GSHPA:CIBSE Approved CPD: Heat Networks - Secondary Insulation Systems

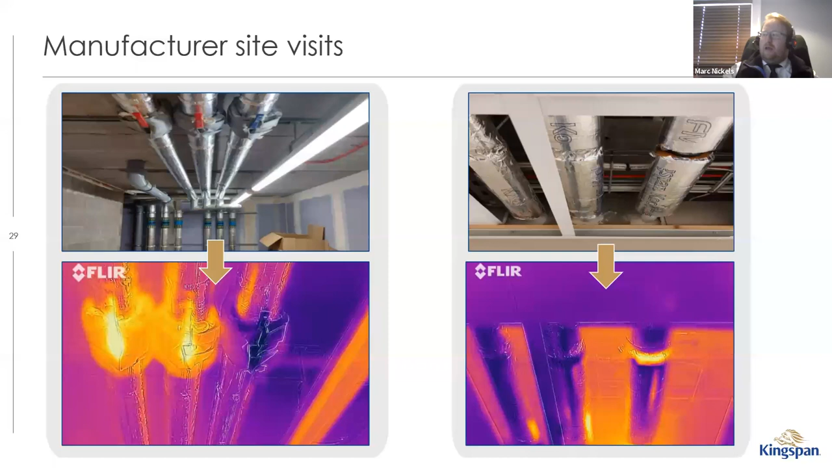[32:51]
thinking about where this heat loss and how to allow for that in your design is actually really quite important and the picture on the right shows where a rubber line clip was used on a heating system you can see the heat being lost at that gap